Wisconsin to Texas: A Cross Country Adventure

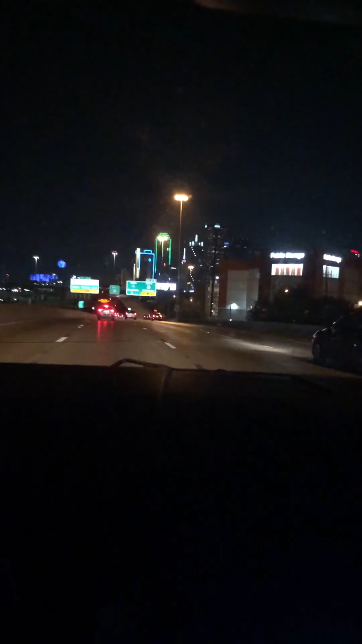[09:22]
14 hours? A long time. Too long, yeah. The wait was well worth it. Look at that skyline.